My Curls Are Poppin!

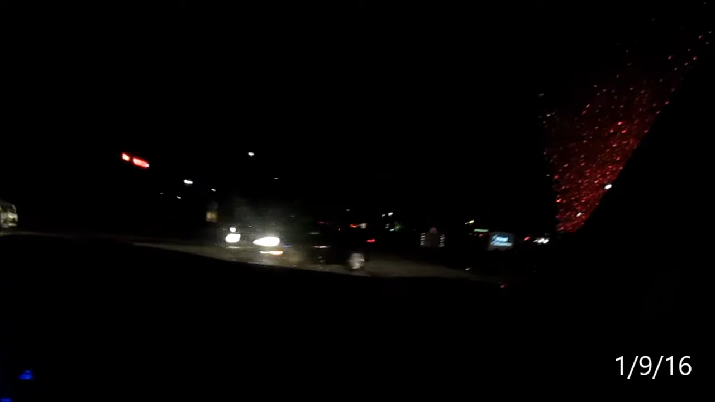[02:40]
There's this intersection right here does not stop going, and it's so crowded.